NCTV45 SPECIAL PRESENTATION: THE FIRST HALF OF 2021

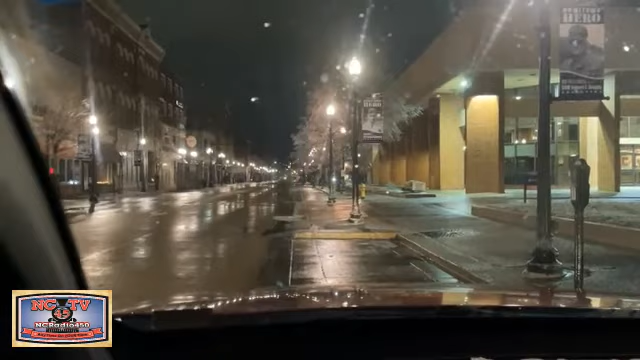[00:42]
Now, you're looking down East Washington Street, looking west. And as we get downtown, we can say this, that the side streets are very icy and slushy. Hello, folks.
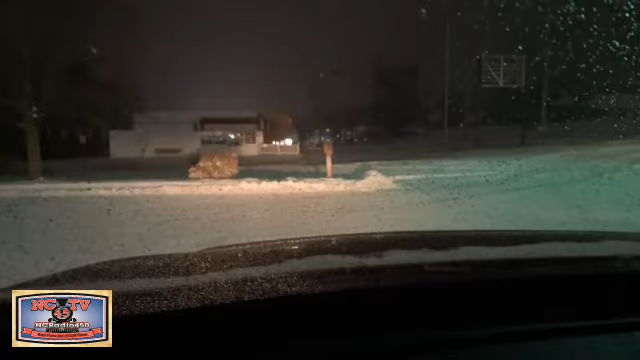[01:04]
Well, we're up here taking a look at Route 18. And city streets, the main city streets in good shape. As you look at the town, the side streets are still bad. But main streets just real getting passable. Just saw head over by the Medical Arts Building and running across the street.
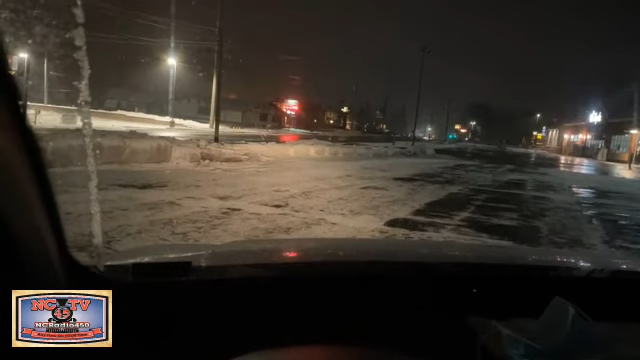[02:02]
As you can see, in some places, even though they've been treated, it's snow covered. And in others, not so much. So, in your travels today, especially on the side streets, you're going to notice that they're slightly snow covered, a dusting. But as you get out to the main road, sometimes there'll be no snow. Sometimes there'll be a dusting on them. And here's the kicker.